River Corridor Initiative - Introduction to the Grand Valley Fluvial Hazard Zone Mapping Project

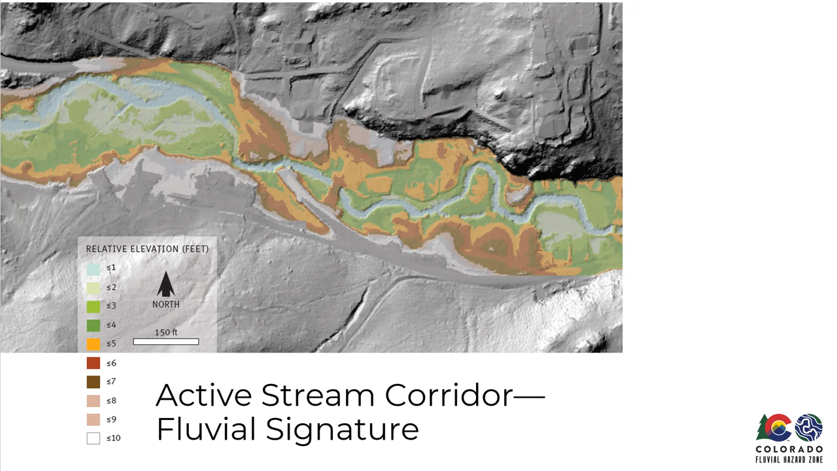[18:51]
So you can see that this river has probably been migrating around and adjusting and changing. And that is reflected in this elevation. And so mapping your active stream corridor, you know, based on where the river has been is incredibly important in this case. Yeah.
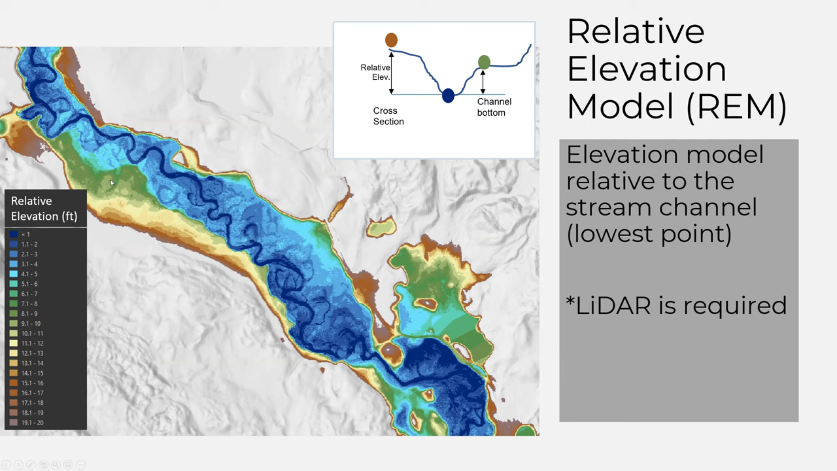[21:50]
yeah, there's not too much, um, you know, not much evidence of a fluvial signature there. So that might be somewhere where, um, you might have to go and do some field work, um, field verification, um, as opposed to some of that other stuff where, you know, there's a side channel. That's probably, probably connected. It's probably in the active stream corridor. Yeah. And these are just another few examples. Um, I believe these are up by Gunnison. Um, and you can see there's just, uh, different, different streams can have, um, very different, uh, relative elevation models and fluvial signatures that are present.
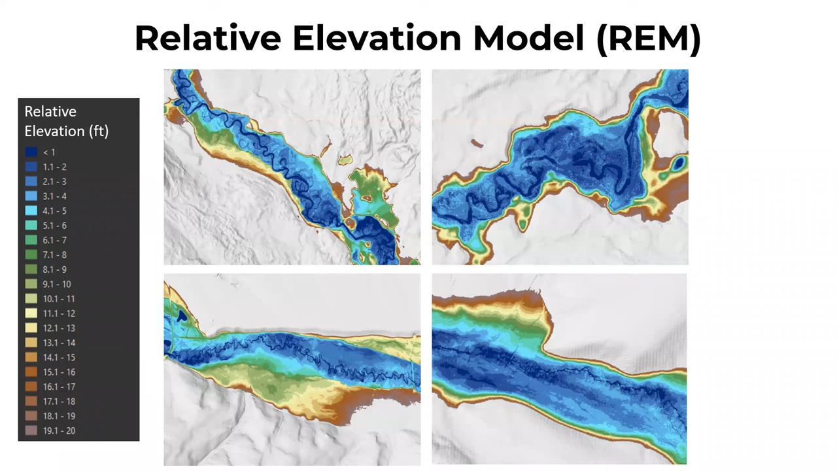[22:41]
requires a little more field verification, might be a little more marshy, um, might not, might not have just that main channel, um, so much. Um, but yeah, these are just some great examples of what they might look like. Yeah.